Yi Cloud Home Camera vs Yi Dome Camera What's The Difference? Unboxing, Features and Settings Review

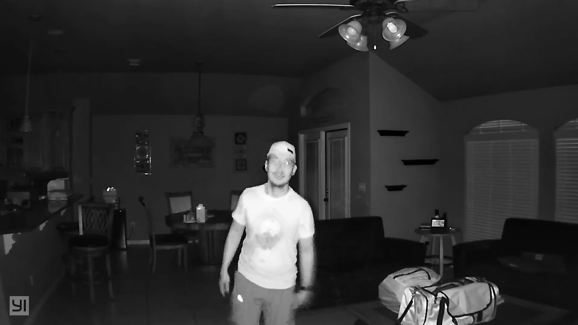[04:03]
This is a night vision test for the eCloud camera. It can give you 7 days of activity alert video storage in the eCloud free of charge.
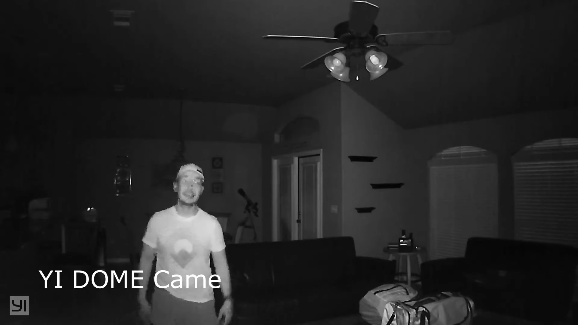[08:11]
This is the night vision test for the Yi Dome camera. This is a night vision test for the Yi Cloud camera. As to alert notifications and this applies to all my Yi cameras, there is a delay.